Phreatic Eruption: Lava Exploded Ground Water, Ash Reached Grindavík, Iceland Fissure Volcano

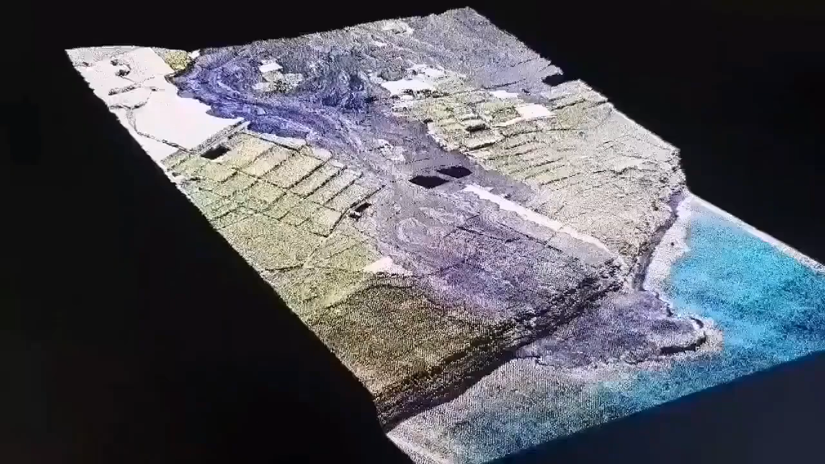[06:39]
This is a 3D model we have created and it shows the lava flow. Where it ended up on the sea.
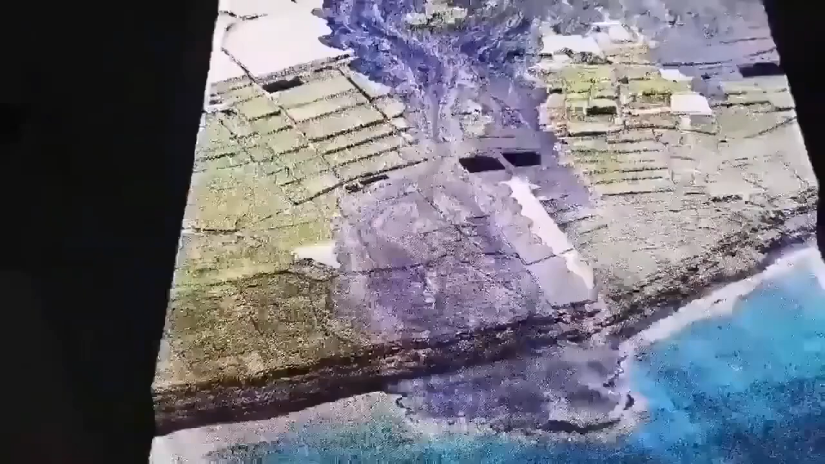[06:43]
The older ones you can see that they are created layered lava as cliffs that we see.